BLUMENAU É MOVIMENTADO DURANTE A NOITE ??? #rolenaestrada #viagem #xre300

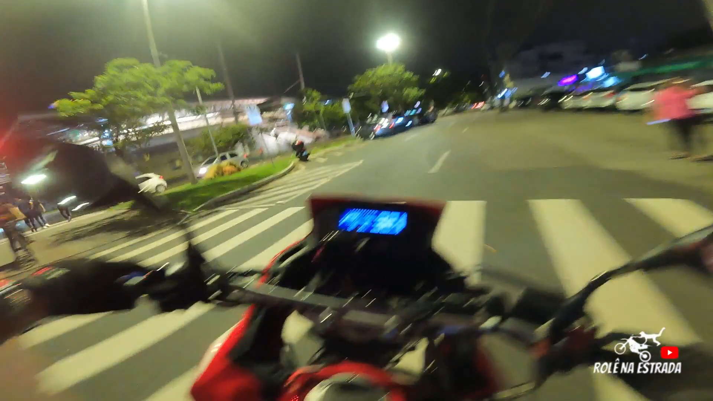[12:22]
então bora que bora galera aqui do nosso lado esquerdo aqui a ProWeb aqui tem aquele espaço aí pro pessoal caminhar jogar bola jogar vôleir trazer a sua família aí na grama tem um gramado super bonito bacana,
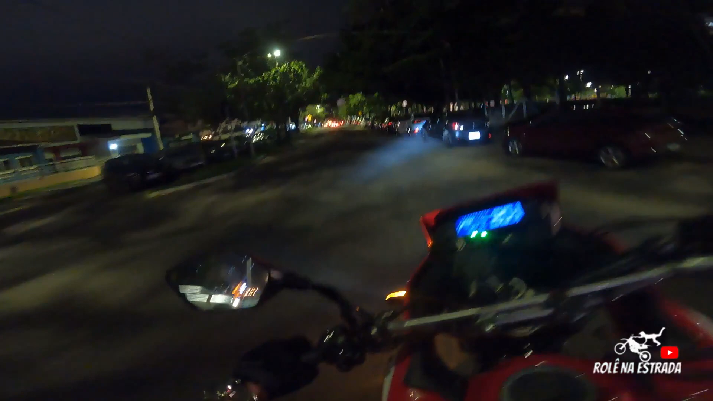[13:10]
vamos ali, né já que tamo aqui vou mostrar, né galera aí tá o Pinheirão, né Pinheiro aliás, Pinheiro não Pinheiro de ovo, né galera
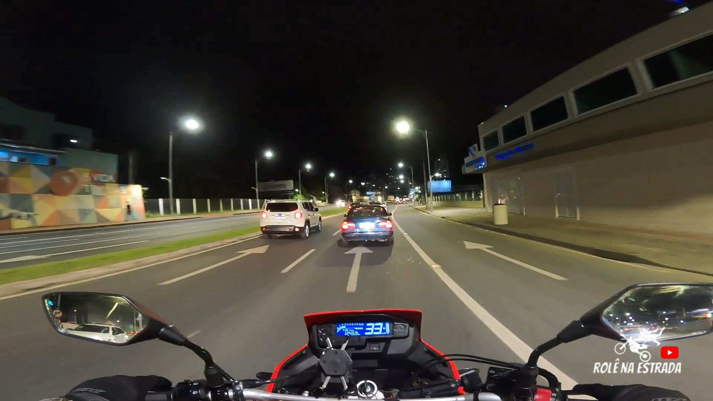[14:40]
Hoje tá muito tranquilo, muito agradável pra poder andar e é um dos melhores épocas aí pra poder andar de motoca galera Vamos cruzar aqui, vamos entrar à direita, Água Verde, Escola Agrícola
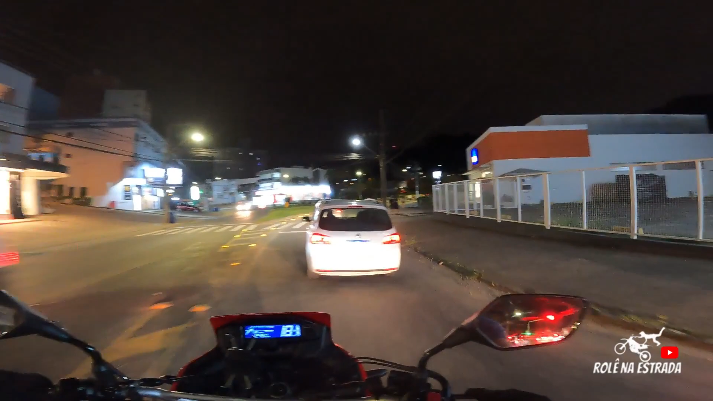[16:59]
ó Tem uma farmácia aqui e anda aí uns 10 metros, 8 metros,
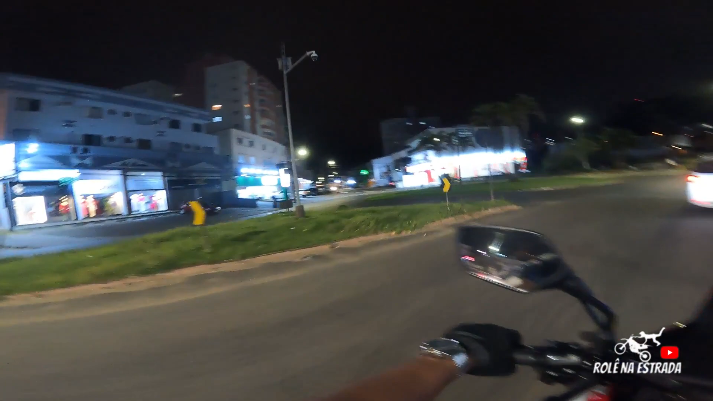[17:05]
já tem outra farmácia E ali na frente também tem outra farmácia, ó E aqui na frente também, tem 4 farmácia, galera Ai meu Deus, aqui é mercado e farmácia, tem muito aqui Mercado e farmácia tem E aí